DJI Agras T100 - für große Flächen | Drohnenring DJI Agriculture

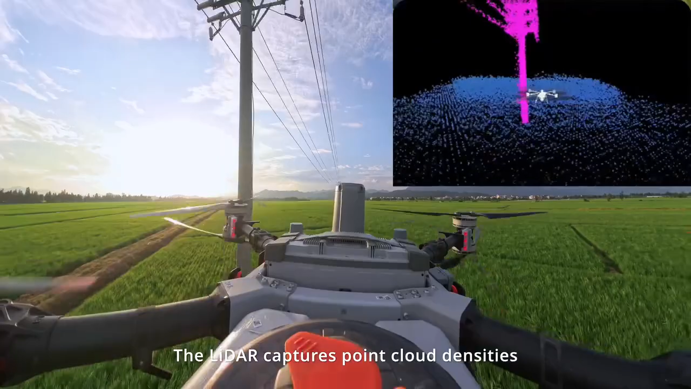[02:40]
The LiDAR captures point cloud densities of up to 300,000 points per second for detailed obstacle mapping and seamless navigation across even the most challenging terrains.